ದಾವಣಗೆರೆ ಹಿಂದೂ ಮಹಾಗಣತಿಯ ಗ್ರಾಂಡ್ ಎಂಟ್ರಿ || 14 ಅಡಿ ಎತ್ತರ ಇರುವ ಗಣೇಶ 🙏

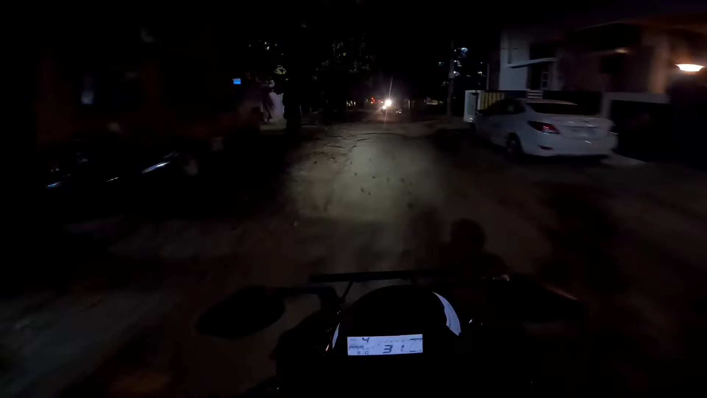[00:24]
ನಮ್ಮ ದಾವಣಗೆರೆ ಹಿಂದೂ ಮಹಾಗಣಪತಿ ಇವಾಗ ಬರ್ತಾ ಇದೆ. ಸ್ವಲ್ಪ ಲೇಟ್ ಆಯಿತು ನಮ್ಮ ದಾವಣಗೆರೆ ಎಂಟ್ರಿ ಆಗೋಕ್ಕೆ.
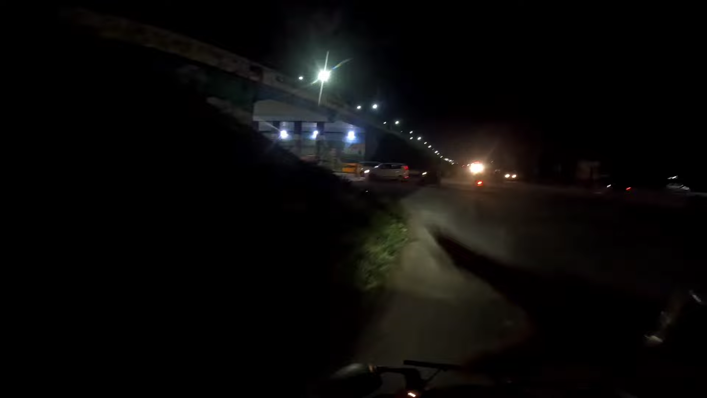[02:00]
ಸೊ ಇದೇ ನಮ್ಮ ಶಾಮನೂರು ಬ್ರಿಡ್ಜು. ಸೊ ಗಣಪತಿ ಬಂದರೆ ಇಲ್ಲಿಂದಲೇ ಬರೋದು, ಇಲ್ಲಿಂದ ಬಂದು ಹಿಂಗೆ ಸ್ಟ್ರೈಟ್ ಈ ಕಡೆ ಹೋಗುತ್ತೆ.
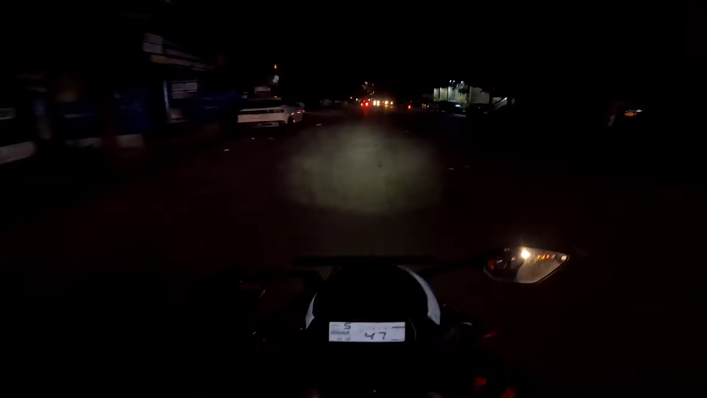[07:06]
ಕ್ಲಾಕ್ ಟವರ್ ಹತ್ರ ನಮ್ಮ ದಾವಣಗೆರೆ ನಿಮ್ಮಣ್ಣ ಬಂತು. ಸೊ ನಮ್ಮ ಅಧ್ಯಕ್ಷರ ಗಾಡಿ. ಸೊ ಅಣ್ಣರು ಹೋಗ್ತಾ ಇದ್ದಾರೆ, ಹೋಗ್ತಾ ಇದ್ದೀವಿ.
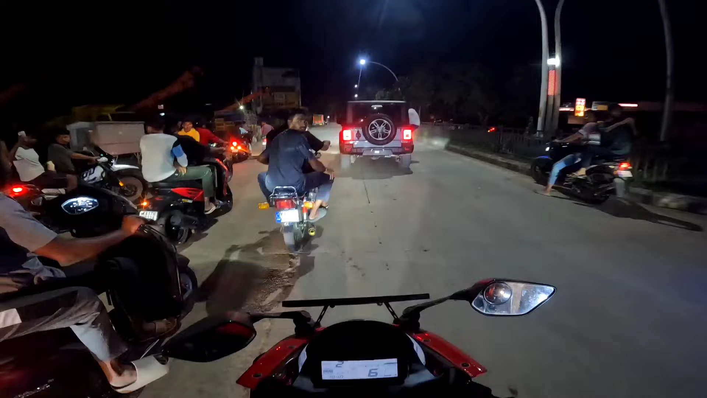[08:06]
ಆರಾಮಾಗಿ ಹೋಗ್ತಾ ಇದ್ದೀವಿ. ಫ್ರೆಂಡ್ ಇವಾಗ ನಮ್ಮ ದಾವಣಗೆರೆ ಪಿ ಬಿ ರೋಡ್ ಟಚ್ ಆಗಿದೆ.
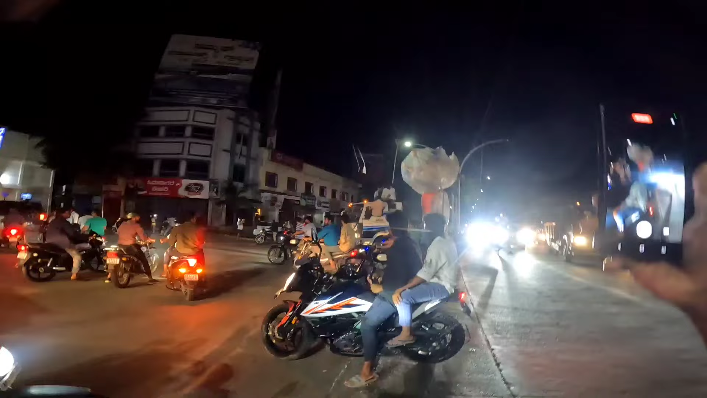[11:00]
ನಿಧಾನ ಅಂತಿಂತು ನಮ್ಮ ದಾವಣಗೆರೆ ಹೈಸ್ಕೂಲ್ ಫೀಲ್ಡ್ ಎಂಟ್ರಿ ಆಗ್ತಾ ಇದೆ.
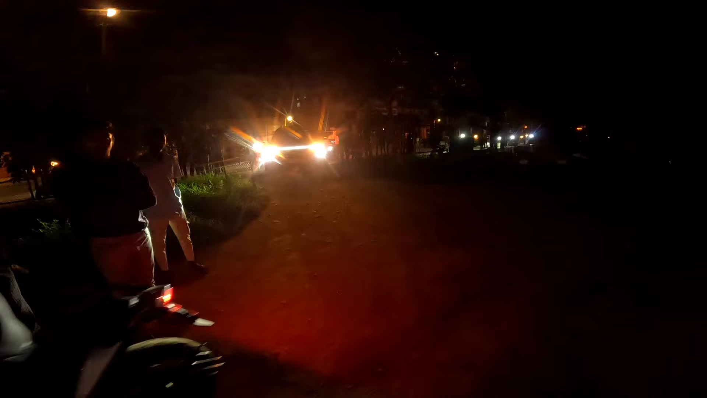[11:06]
ಗಣಪತಿ ಅಲ್ಲಿದೆ. ಸೊ ಫೈನಲಿ ನಮ್ಮ ದಾವಣಗೆರೆ ಹೈಸ್ಕೂಲ್ ಫೀಲ್ಡ್, ನಮ್ಮ ಕಾಶಿ ವಿಶ್ವನಾಥ ಮಂಟಪ,
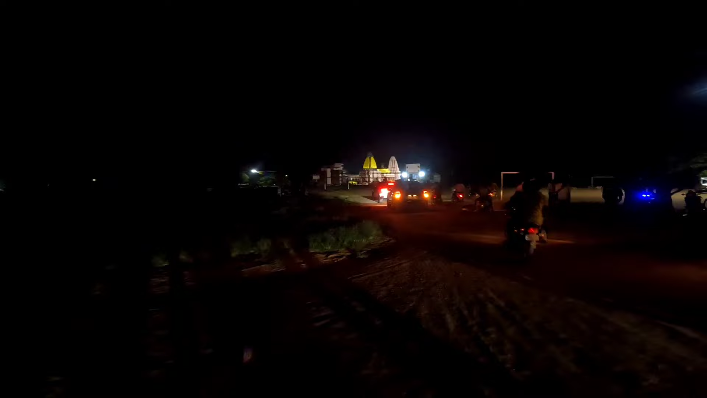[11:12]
ನಮ್ಮ ಹೈಸ್ಕೂಲ್ ಫೀಲ್ಡಿಗೆ ನಮ್ಮ ದಾವಣಗೆರೆಯಿಂದ ಮಾನವತೆ ಬರ್ತಾ ಇದೆ. ಸೊ ಫೈನಲಿ ಬಂತು ನಮ್ಮ ದಾವಣಗೆರೆಯಿಂದ ಮಾನವತೆ ಬಂತು ಫೀಲ್ಡಿಗೆ.